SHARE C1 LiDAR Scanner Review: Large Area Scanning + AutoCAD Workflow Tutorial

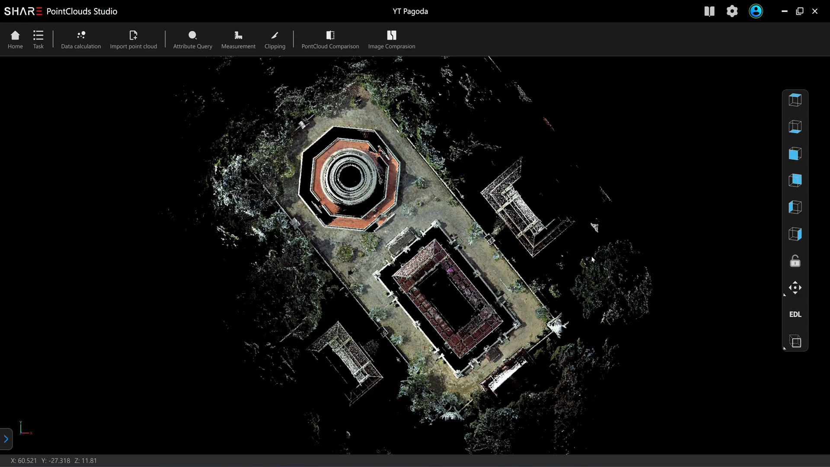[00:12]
is 3500 square meter travel distance is 370 meters chair c1 use a multi-slam algorithm it can close more
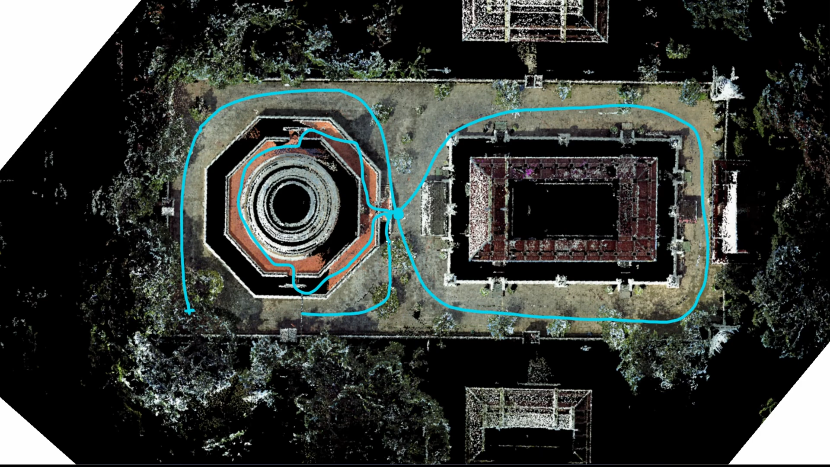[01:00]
it's going to come here for the third time so it will collect the earlier multiple times in this area before i come down here to the starting point that would be at least three loops that the scanner can close so when you want to scan a larger area it's a good idea to plan your
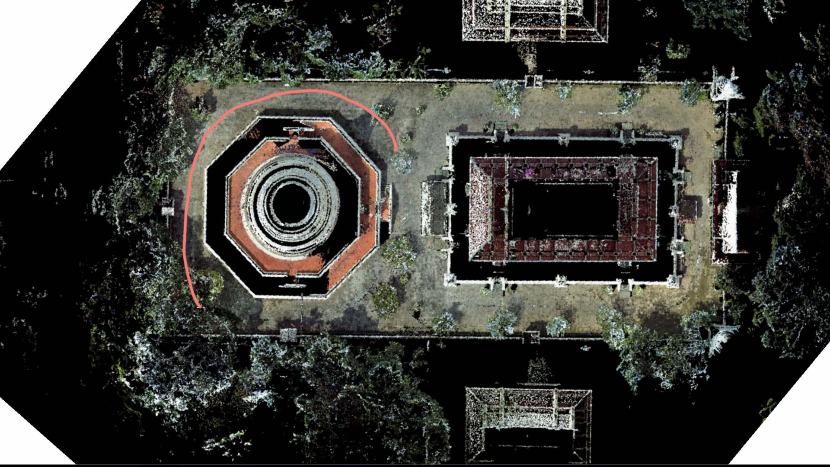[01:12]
travel like if you want to scan all the area here it's necessary for you to scout the area
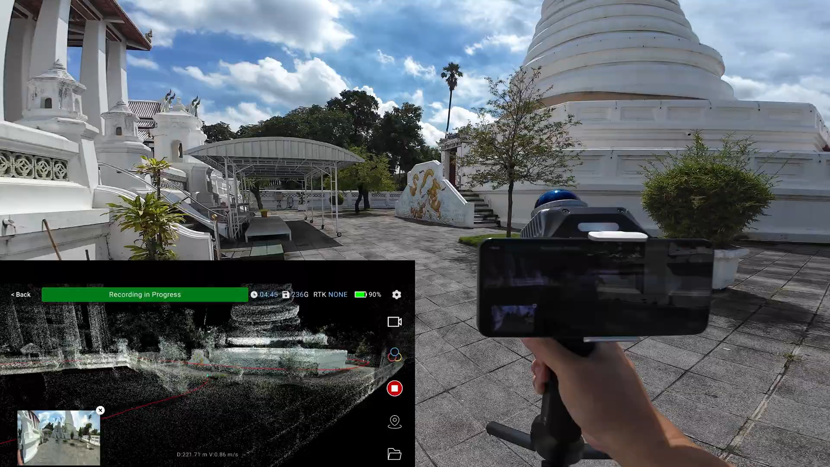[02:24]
this will be the second time that i come to this point and the scanner will be able to make this a
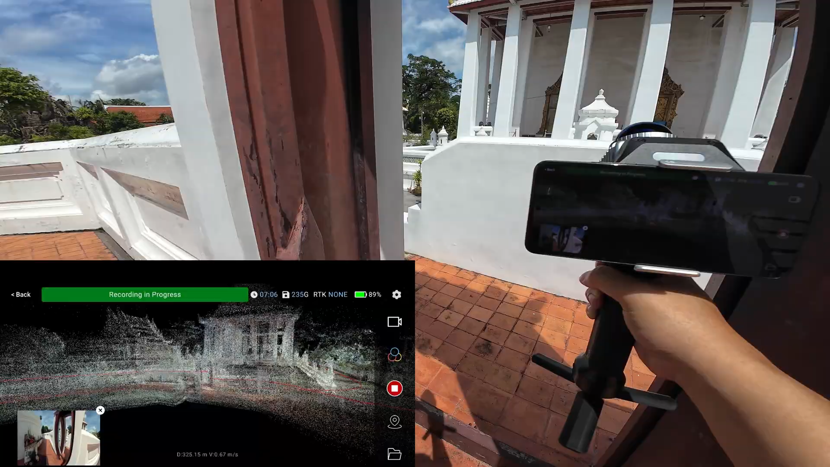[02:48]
course loop we can now i come in here for the third time the scanner can make two loops from this point
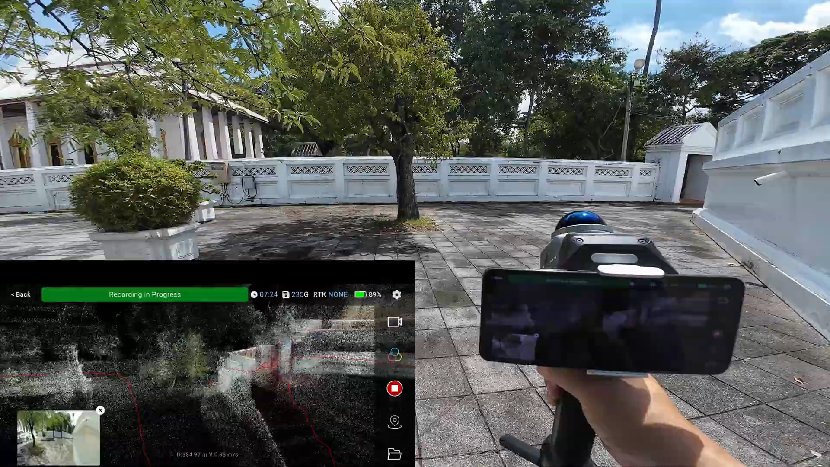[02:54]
now i'm returning to the starting point and that will make the third loop
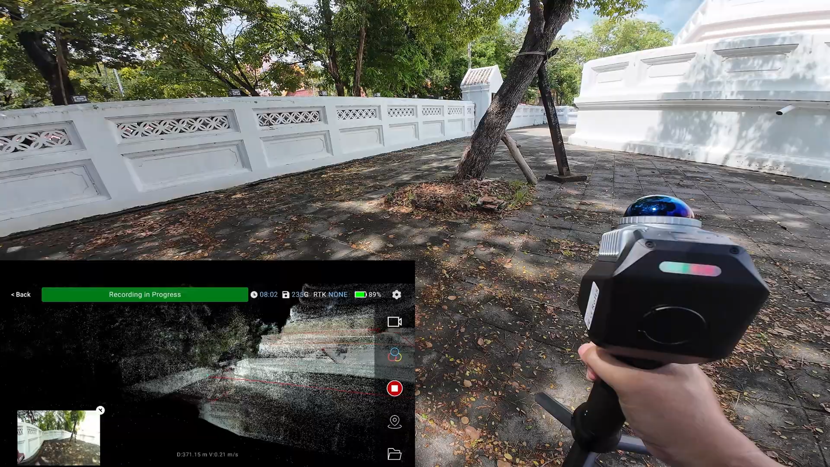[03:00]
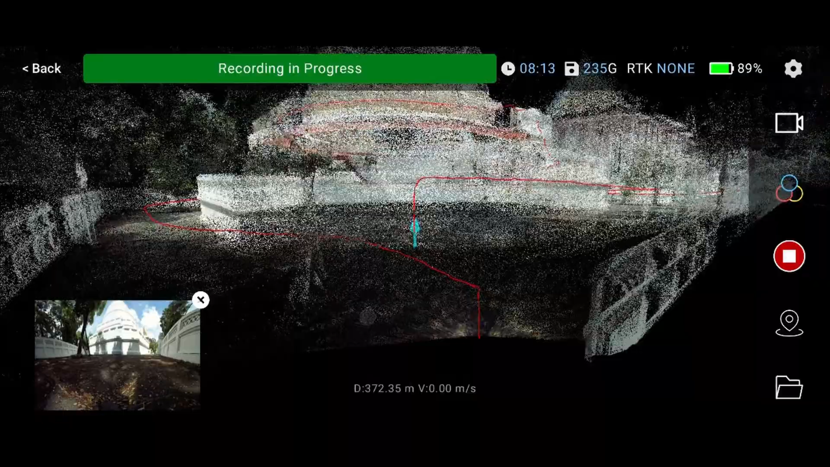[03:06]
okay now i want you to look at the lead line trajectories you can see that the starting
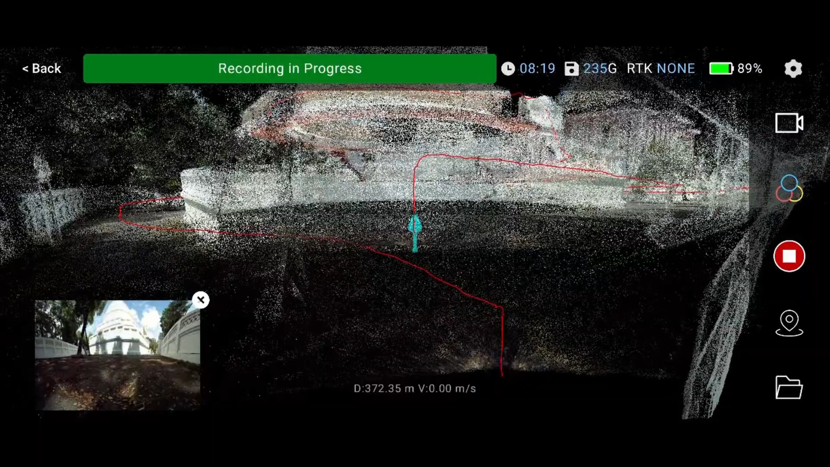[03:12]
and the end point is not matching the data that you see on this preview screen has not been corrected by the slam algorithm yet it's just the scan data from the lidar sensor and imu and when you scan a large
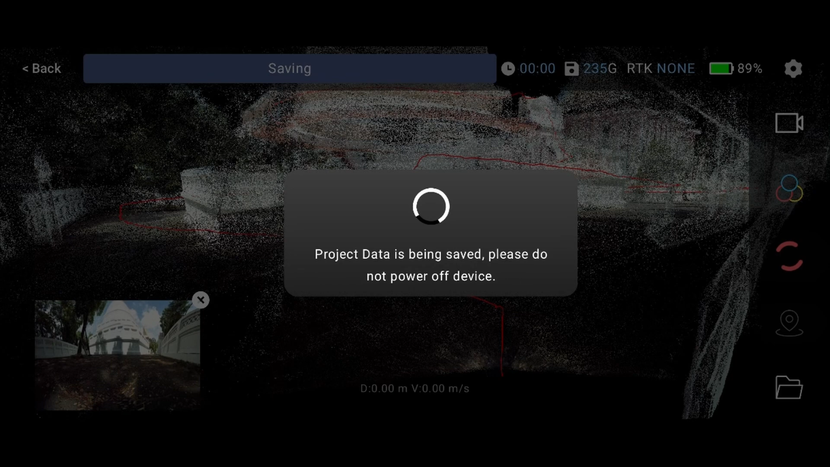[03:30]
open area without the ceiling the scanner can only detect the floor and it will has a large drifting layer on the c-axis so it's necessary that
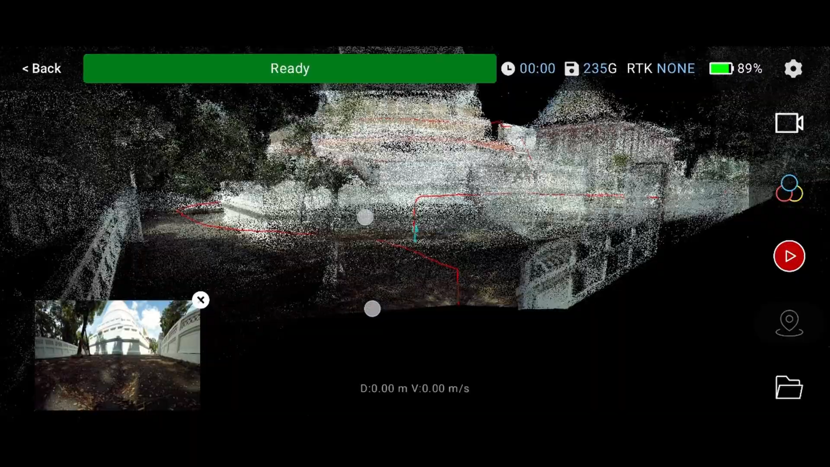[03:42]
you need to close the loop the scanner remember the first
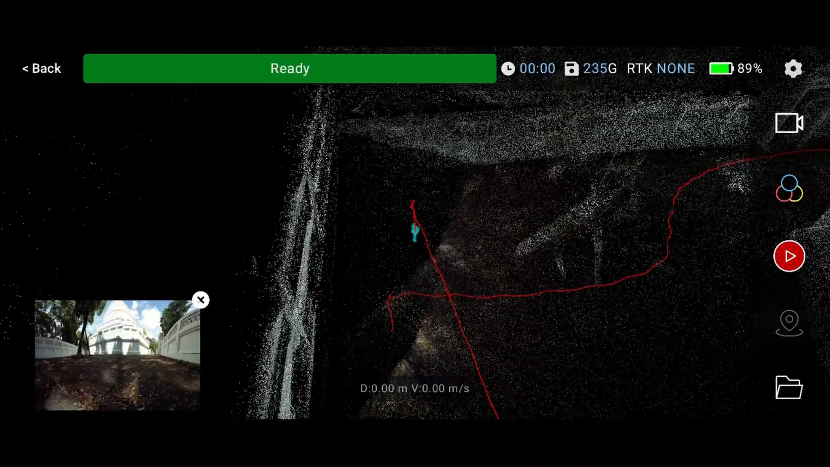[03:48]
picture that it captured and also the last picture that you put it on the floor so
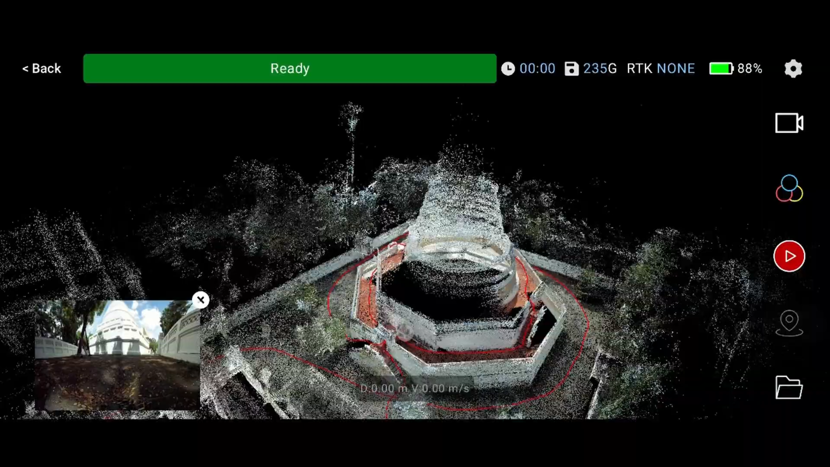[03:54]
it will match these two images together and use the slam algorithm
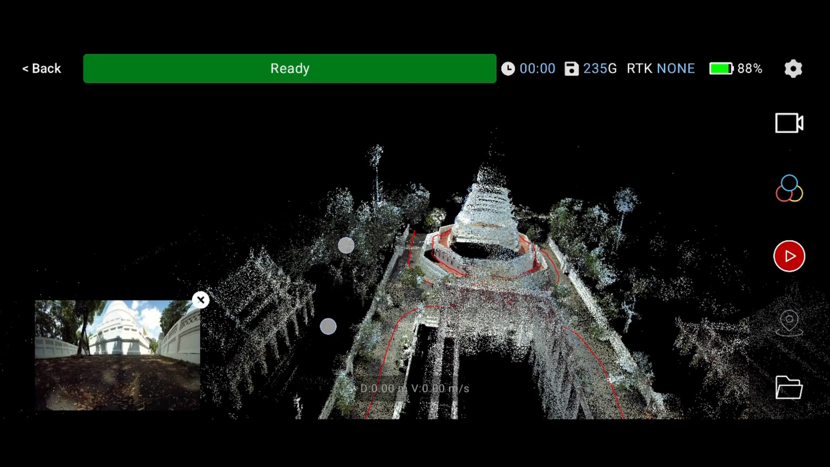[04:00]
to collect all the trajectory that you have been walking